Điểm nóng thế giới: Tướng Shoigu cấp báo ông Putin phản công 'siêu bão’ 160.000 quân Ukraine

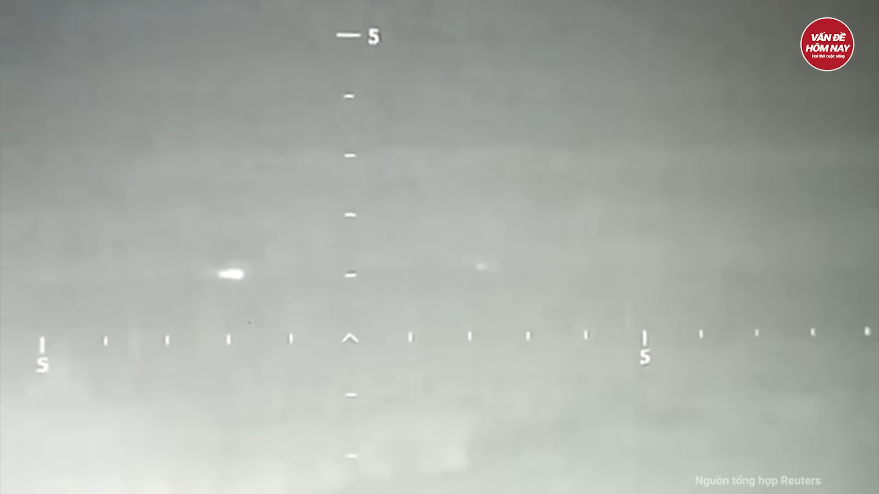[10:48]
Nhóm tiến hành đột kích vào hậu phương của địch.
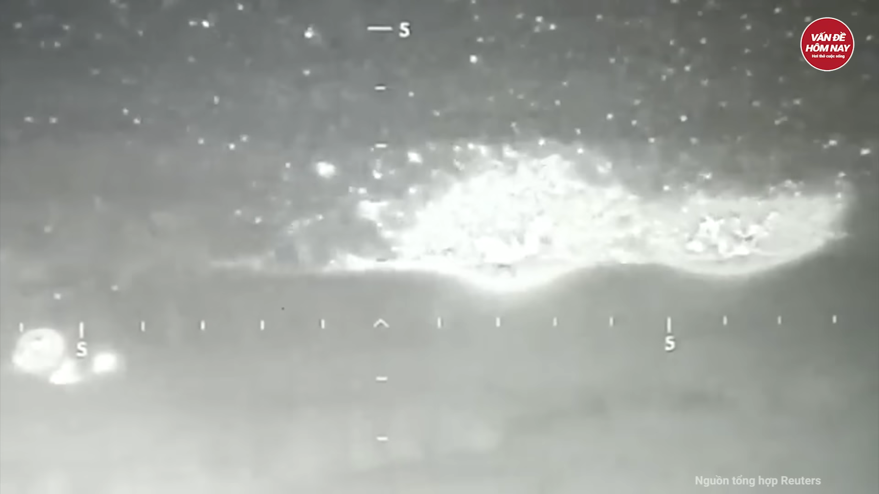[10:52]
Đoạn video trình chiều những thức phim độc đáo, ghi lại cảnh những kẻ xâm lược bị tiêu diệt trong trận cận chiến.
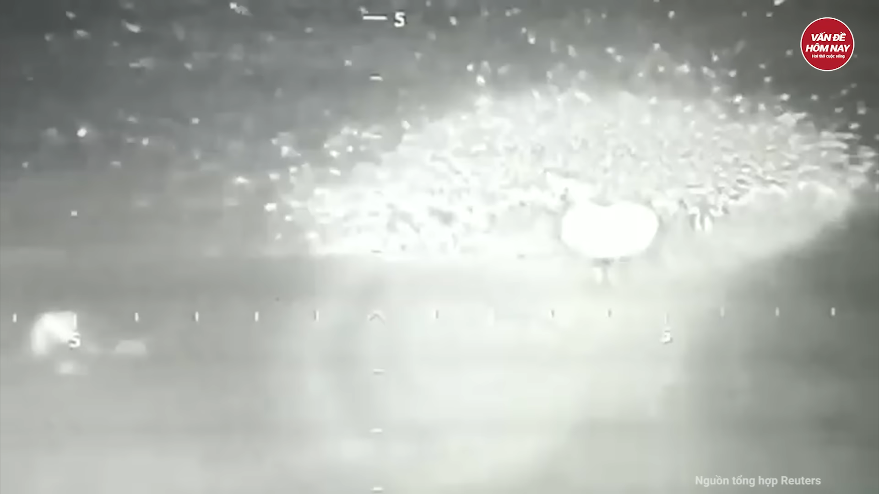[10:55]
Lưỡng đoàn viết trong chú thích kèm theo clip. Không rõ đoạn phim được quay khi nào và ở đâu.